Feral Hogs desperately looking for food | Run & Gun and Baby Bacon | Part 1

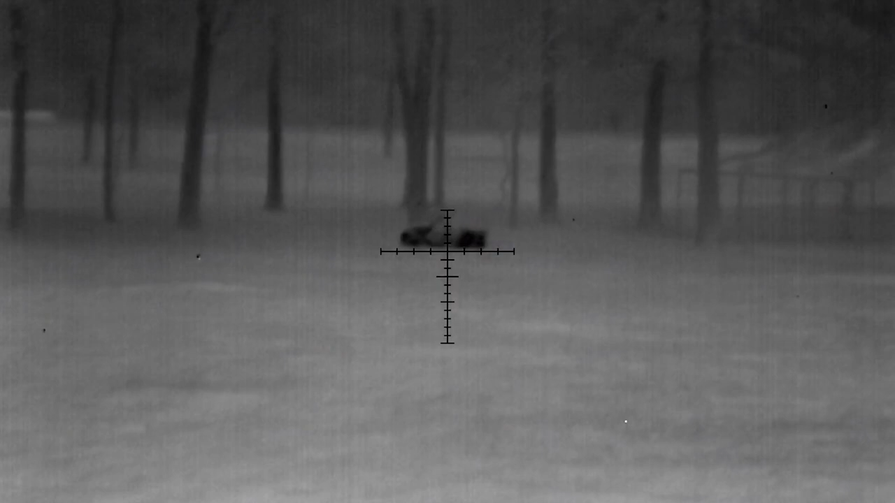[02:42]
We were waiting, hoping that the pig would go in the trap, but it was a bigger boar, so the chances were pretty low, and we decided just to shoot him. Anyways, we got two pigs on the ground there. Let's see how much we can do tonight.
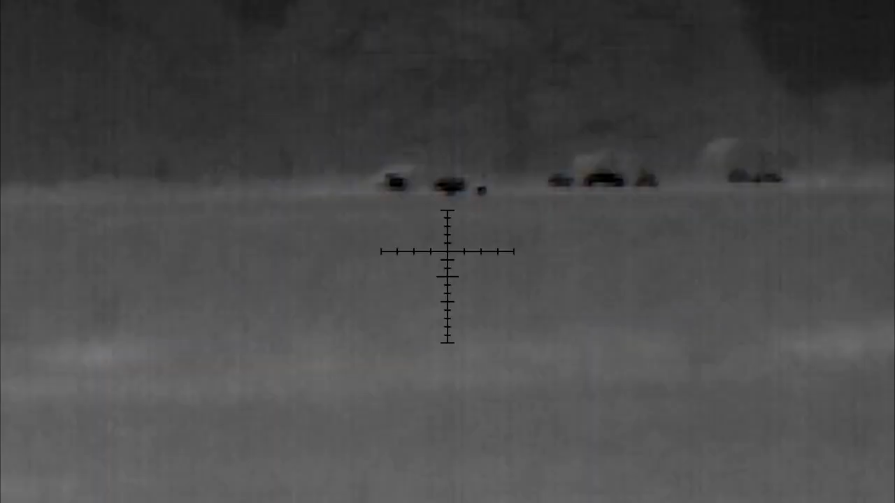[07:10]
and all of a sudden Micah sees some hogs up there where the hay bales are.
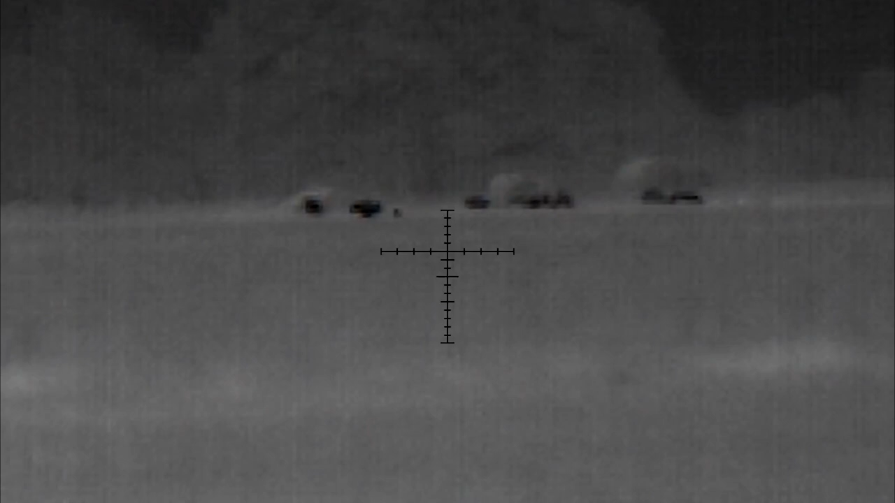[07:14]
So I decided just to park the K&M real quick, walk down the road where we can be pretty quiet,
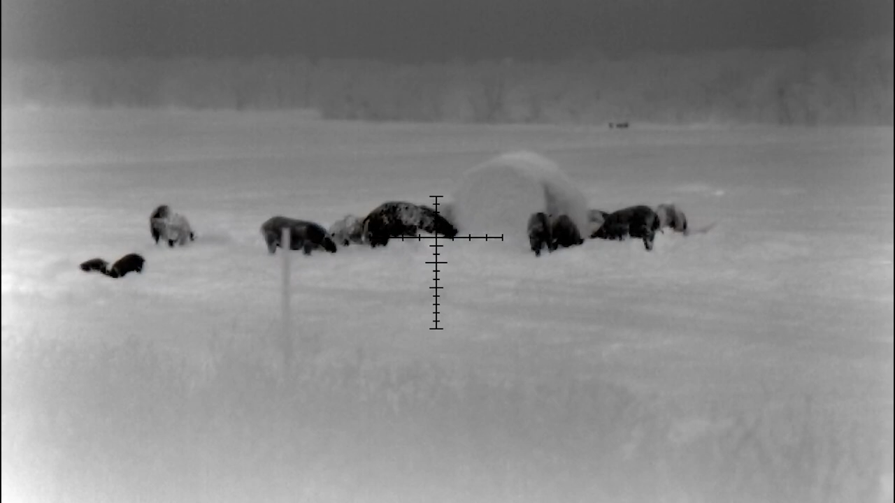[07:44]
Left of the hay bale. Okay. I'm ready. Yeah.
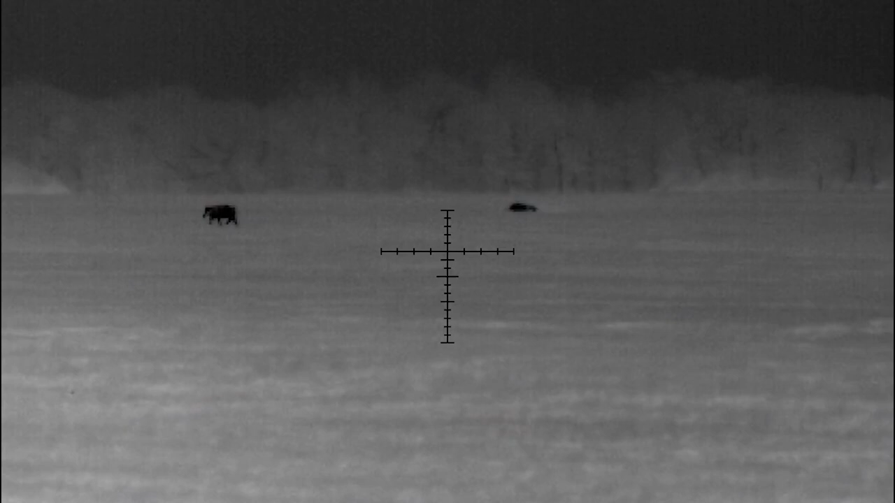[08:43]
I think mine is down there.
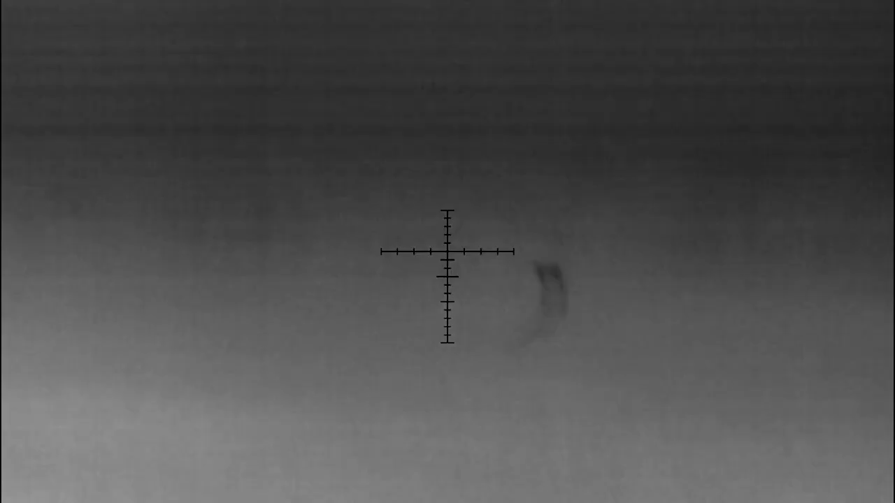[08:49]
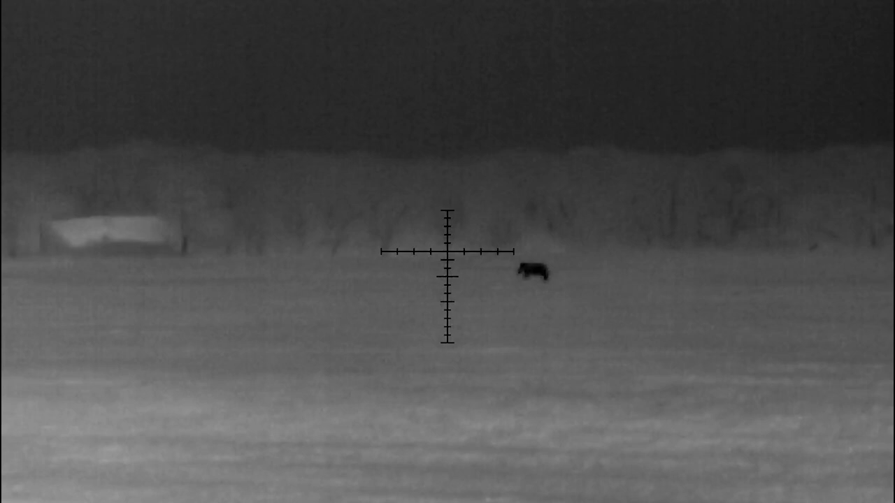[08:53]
There's a head. Oh yeah, he's gone down. Come on.
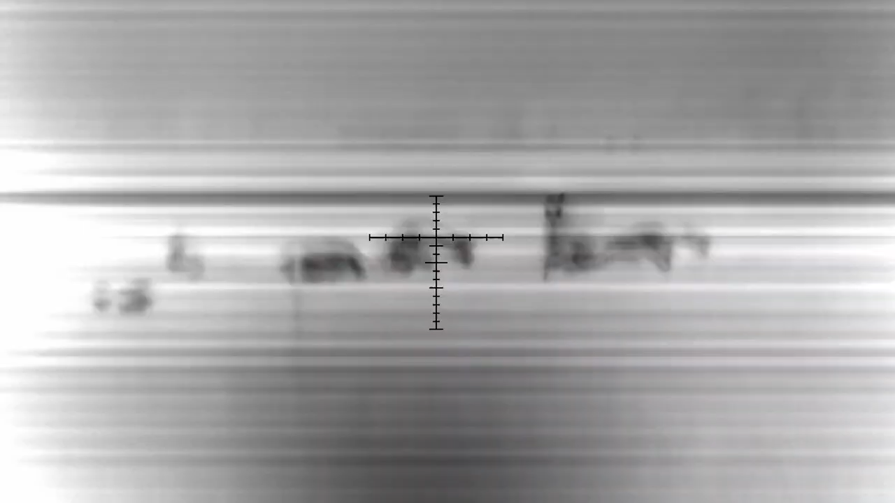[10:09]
and then my rifle jammed up, and I'm shooting right now again,
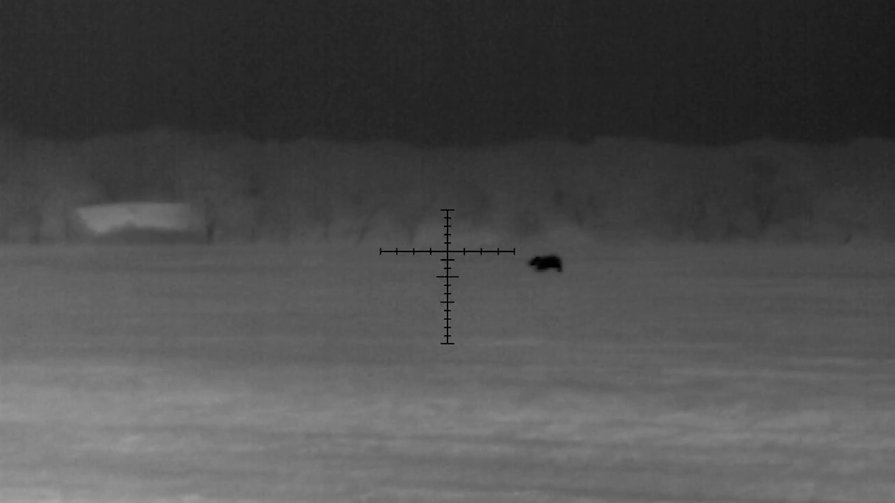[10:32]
But he kept running, so it wasn't a good shot, and I was probably like 200 yards out at that point, so it was a further shot.
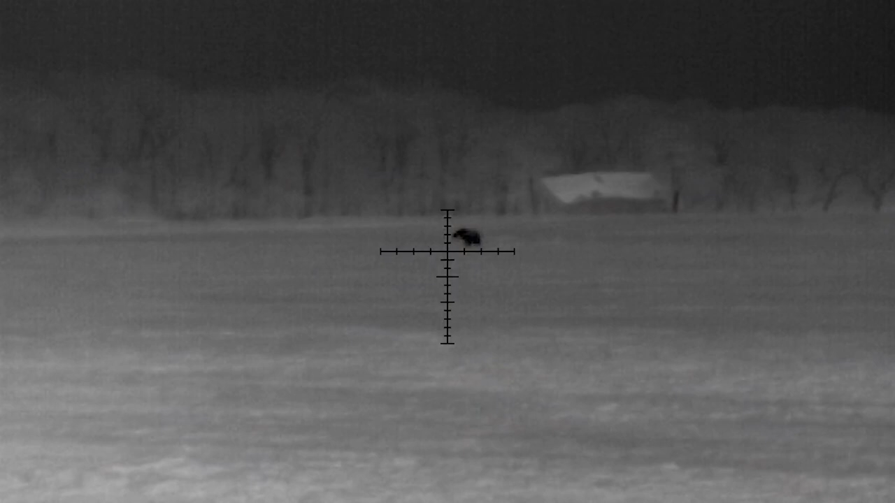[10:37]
And Micah went after it and put it in the ground here.
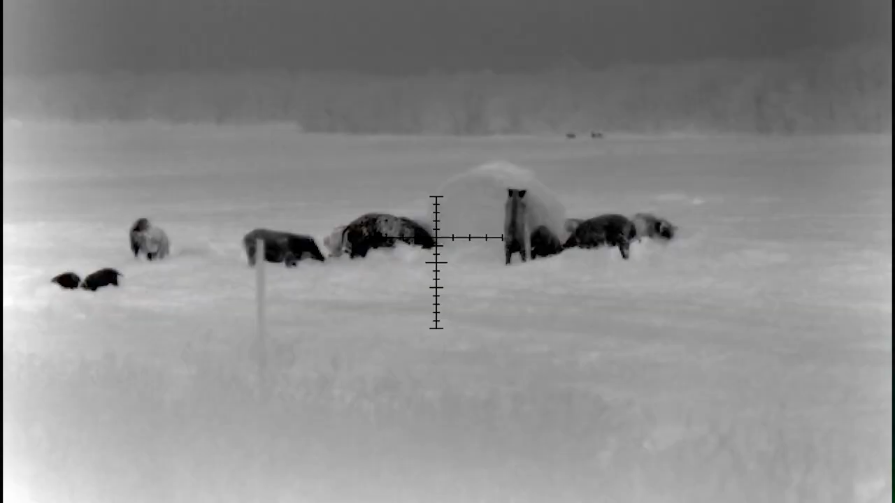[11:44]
I went to the one in the middle.
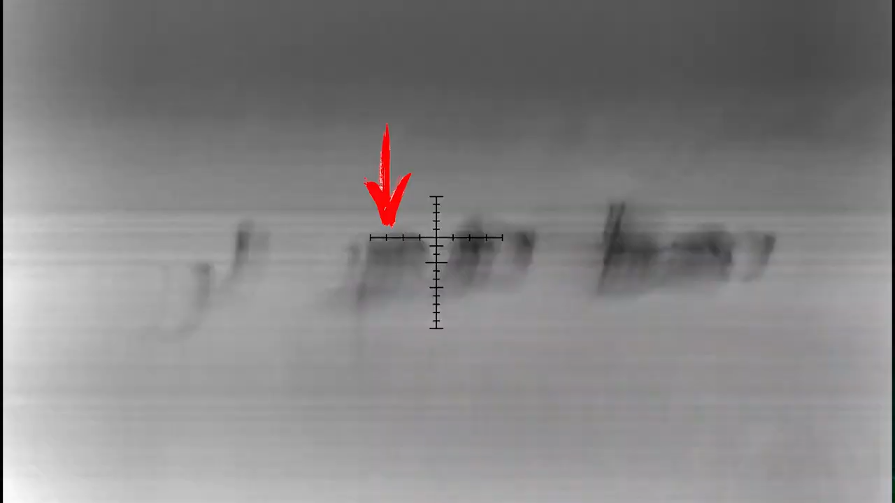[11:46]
There was hay bale, hog here. I went here. Okay. Shot it. Okay, that seems to be the one.
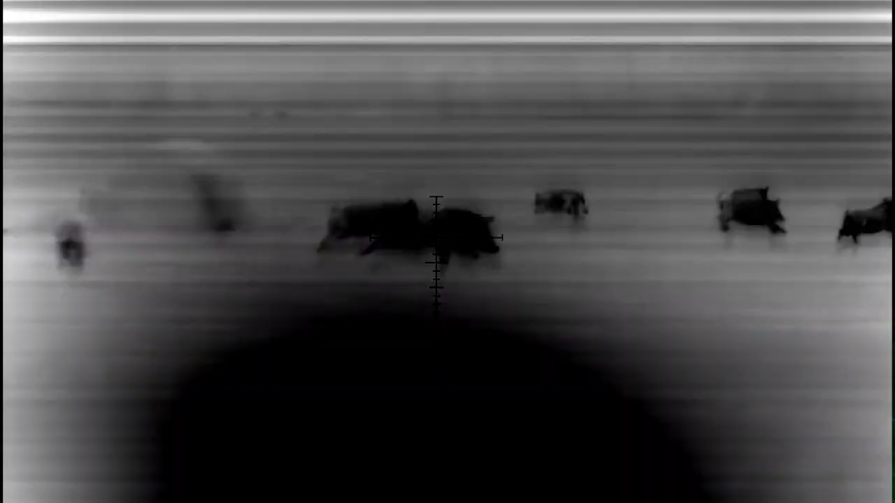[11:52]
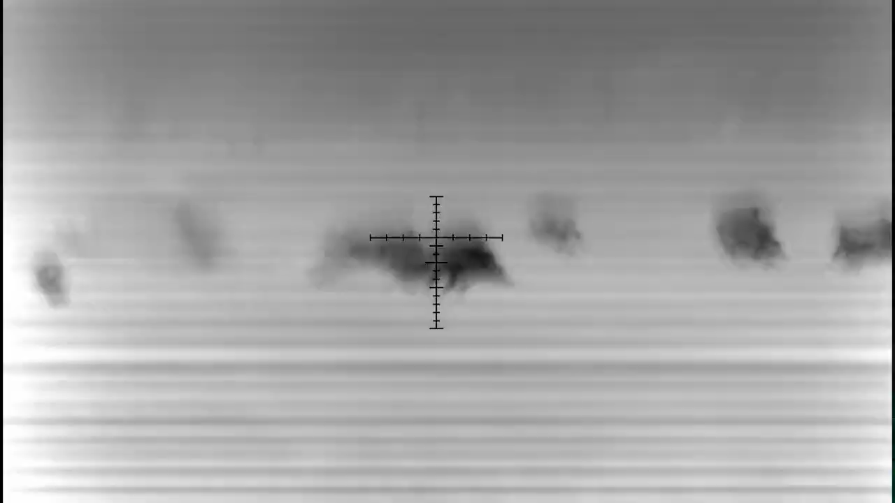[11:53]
I shot the one closest to the hay bale on the left. Okay. That was the bigger one, which now is out in the field. Okay, over here. Yeah. Okay.
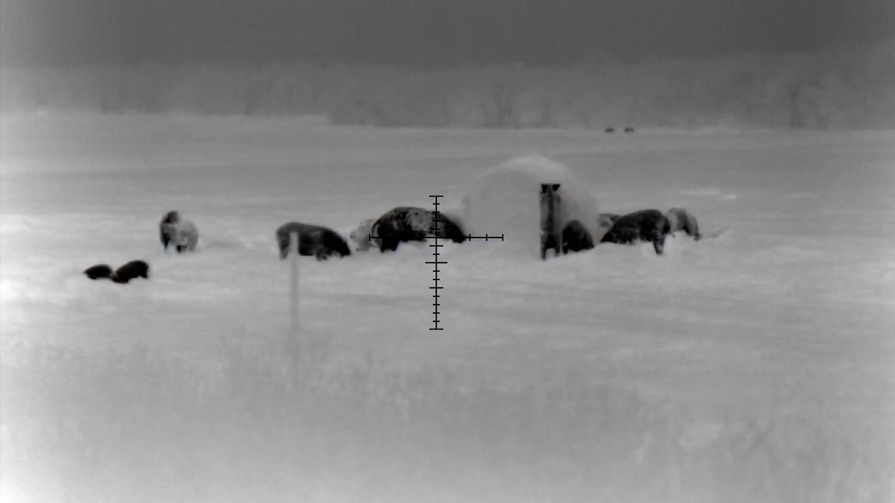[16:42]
So not the one I shot, but yeah, I saw one that which was on its hind legs and actually just like trying to pull out hay or wheat, I guess, right there.